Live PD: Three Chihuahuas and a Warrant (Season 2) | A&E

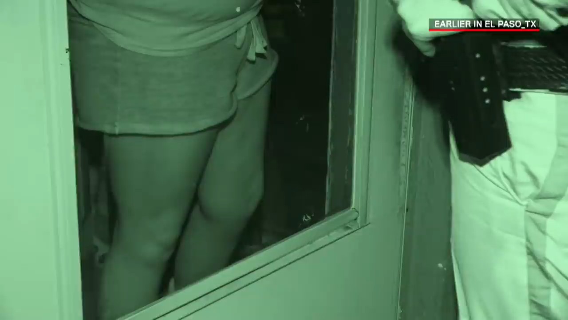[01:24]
Yeah, they bite the other officer. And I don't want that happening. OK. Where are you going to put him away at? In this room. In the room. OK. How am I sure that you're not going to be putting Douglas away too? You know what I mean? Because I just talked to him. Well, you know how many people lie to me every day? You don't know? Where's the other one at?
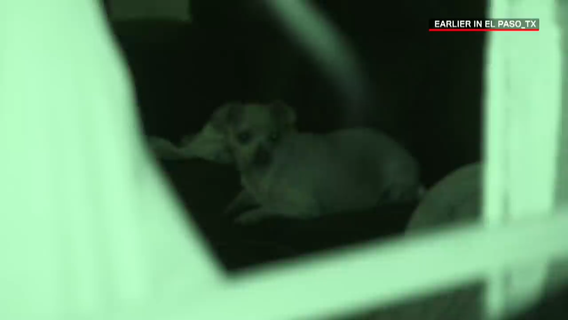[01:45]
It's probably under the blanket. Yeah. OK. All right. Do you mind leaving the door open?